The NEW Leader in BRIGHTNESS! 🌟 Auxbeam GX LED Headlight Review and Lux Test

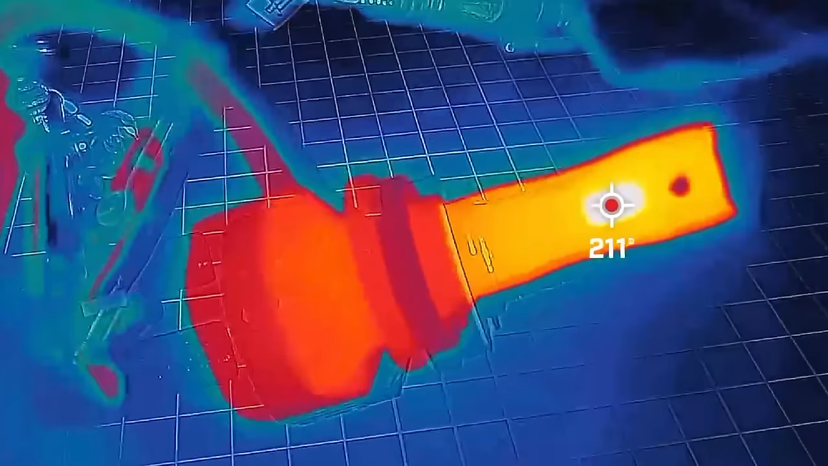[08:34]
FLIR thermal camera recorded 211 degrees fahrenheit or 189 degrees celsius for the main unit
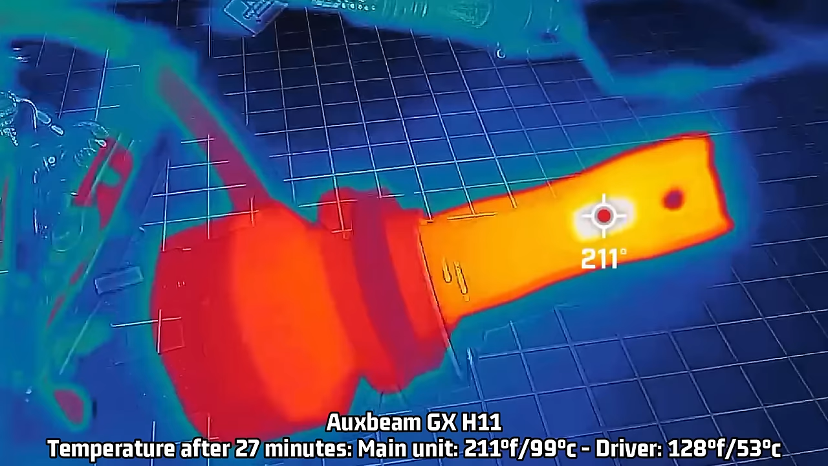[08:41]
and 128 degrees fahrenheit or 53 degrees
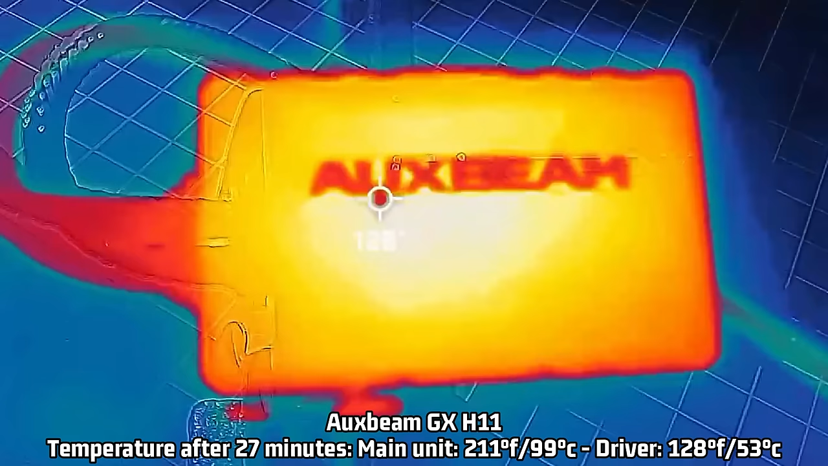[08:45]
celsius for the driver now this runs quite a bit cooler than the similar x77 aurora especially on the main unit which explains the